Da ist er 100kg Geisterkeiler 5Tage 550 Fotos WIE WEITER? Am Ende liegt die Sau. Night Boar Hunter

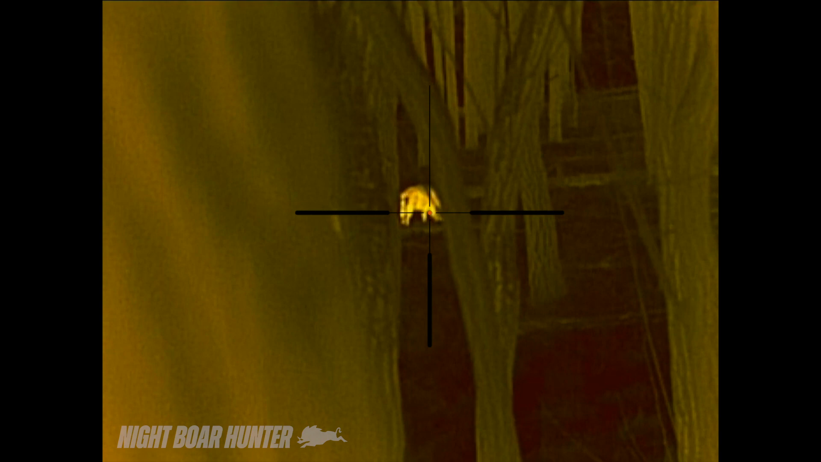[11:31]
sondern ich mache mehrere kleinere stellen um eben die saunen auseinander
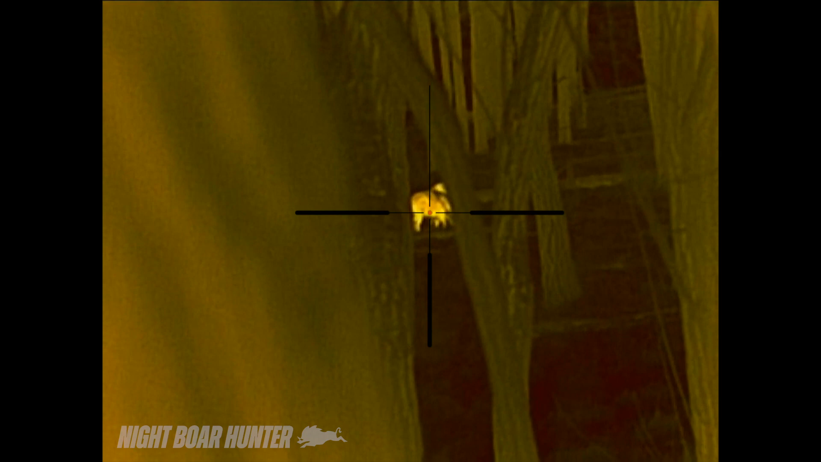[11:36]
zu ziehen bedeutet dass rechts und links mal eine stehen kann aber dass sich der ganze trupp immer von a nach b bewegt war nicht der sinn der sache aber man sieht hier
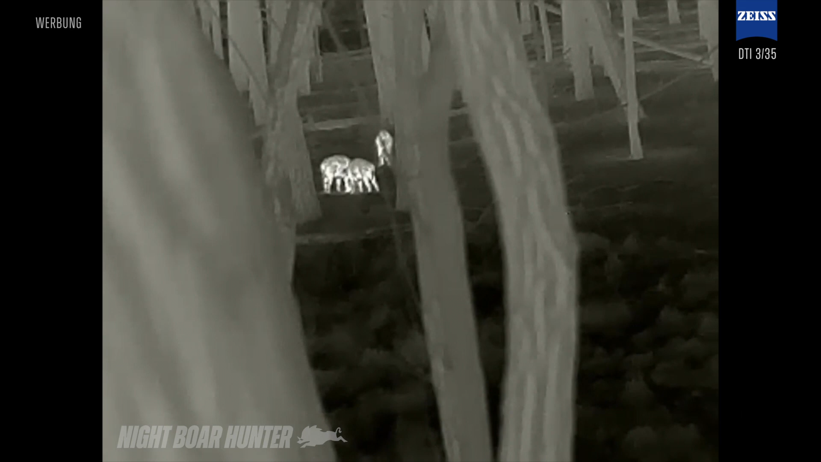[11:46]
den malbaum noch mal rechts und links davon hat sich jetzt die kleine überläufer
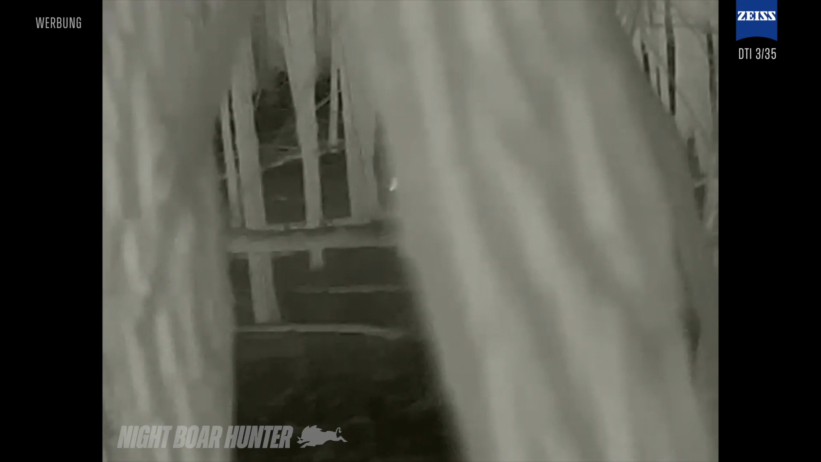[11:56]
truppe hat sich jetzt der kleine überläufer truppe eingeschoben hier kurz noch mal gewechselt auf die wärmebild handkamera weil damit lässt sich doch schneller mal die umgebung abglasen
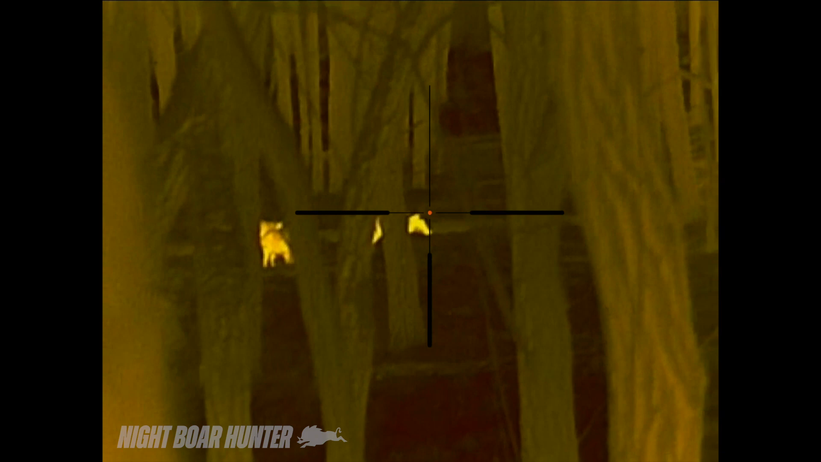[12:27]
um dann wieder zu wechseln aus vorsatzgerät das die pool ja ihr kennt die situation ist die ähnliche wie beim geister keiler 2 auch da haben sie sich die ecke hin verzogen
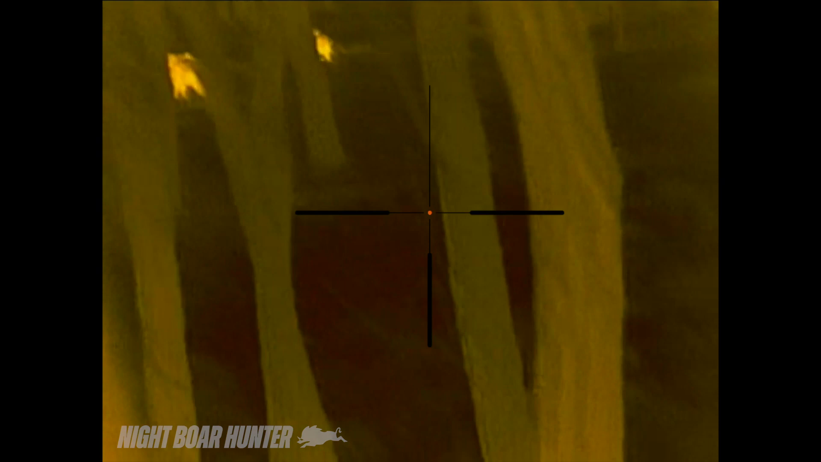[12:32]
und da konnte ich dann den kleinen keiler mir rauspicken ich bin gespannt ob das hier ähnlich klappt
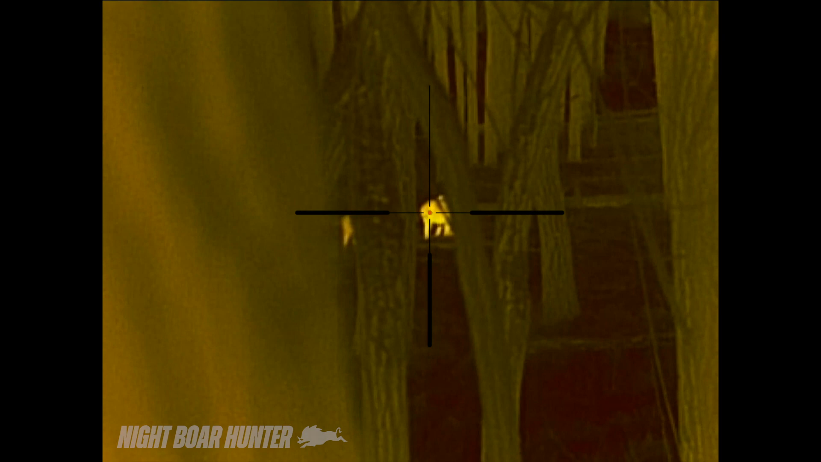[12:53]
also wirklich das ist jetzt hier nur ein einziger klumpen macht sich überhaupt nicht gut
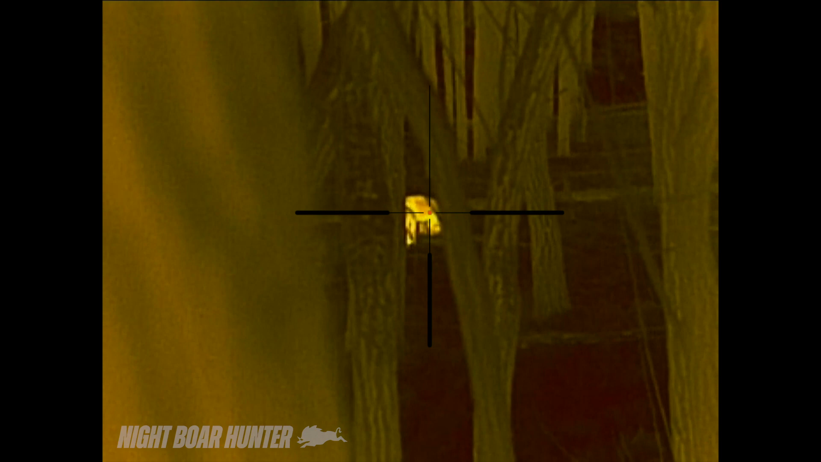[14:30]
stehen wie ein block hintereinander keine sau bewegt sich
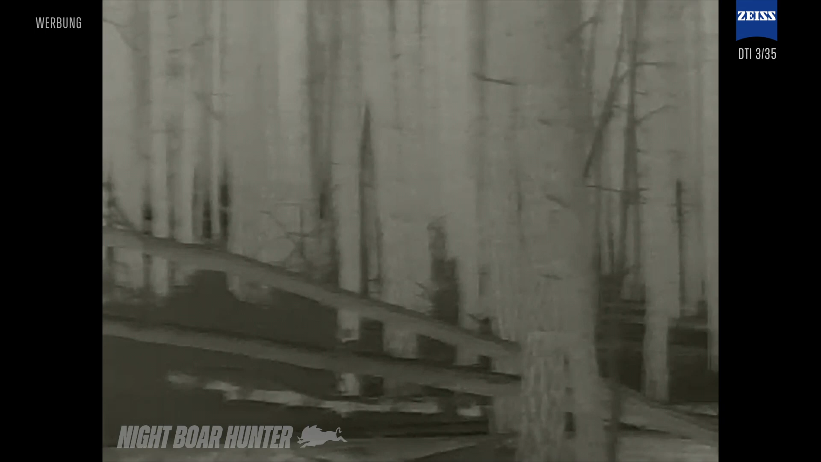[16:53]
Also da war jetzt keine Gefahr. Hier seht ihr wieder den Hochsitz.
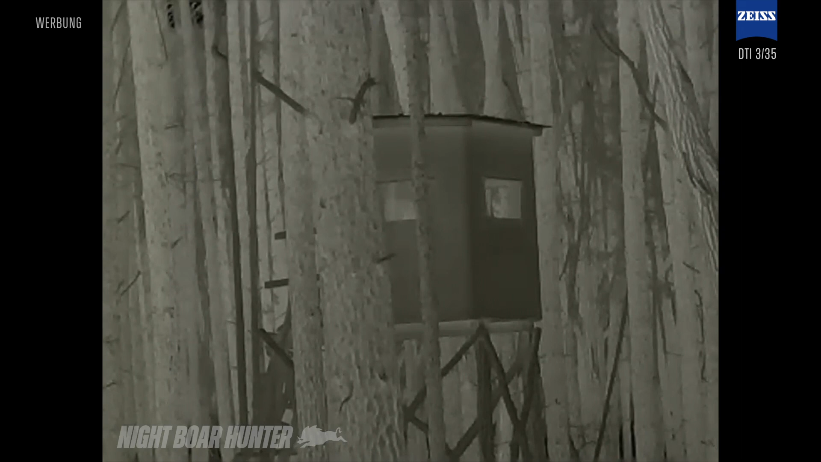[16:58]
Und in der Richtung liegt die Sau.
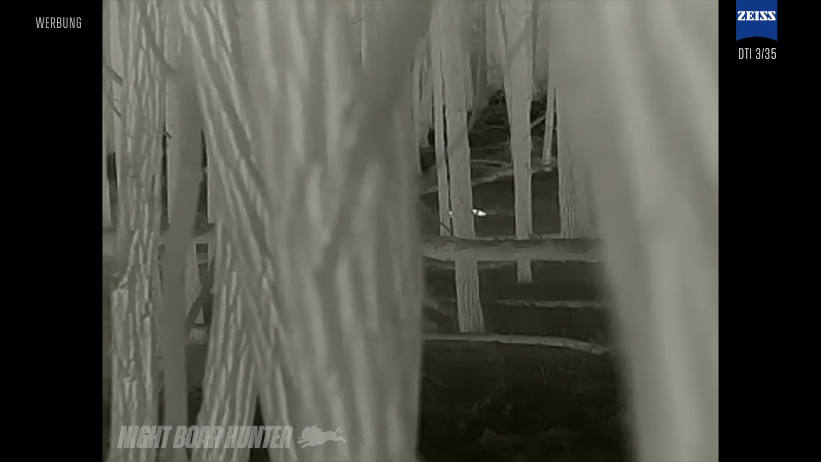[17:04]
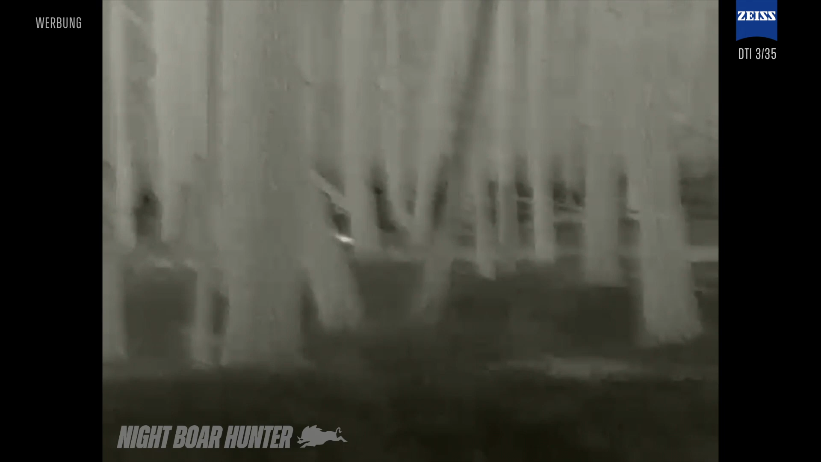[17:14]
Gehe jetzt mit meinem Wärmebild-Handgerät dem Signal hinterher.
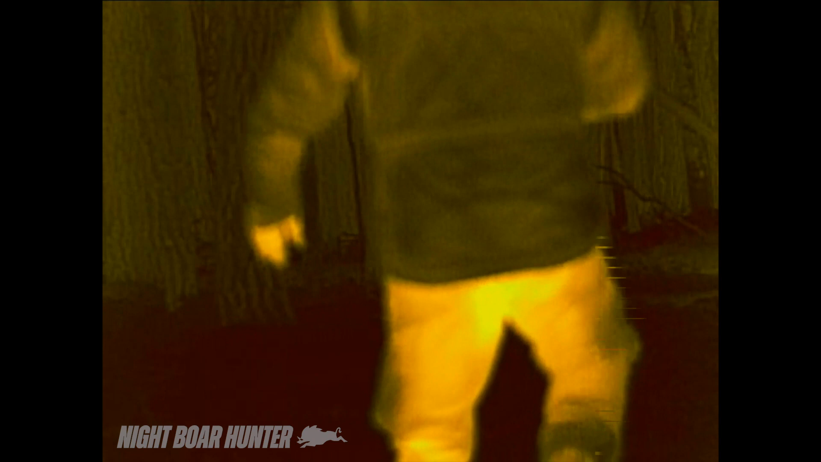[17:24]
Ganz klar, die liegt wirklich sauber.